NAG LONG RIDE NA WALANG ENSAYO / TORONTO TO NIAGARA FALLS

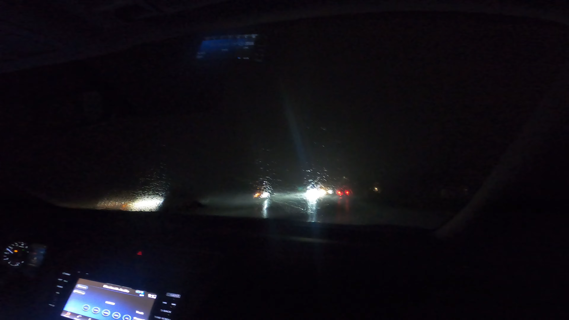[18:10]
shortly after habang sakay kami ng kotse bumuhos ang malakas na ulan halos zero visibility na ang taan so it was perhaps by divine intervention na tumigil kami where we stopped and at the right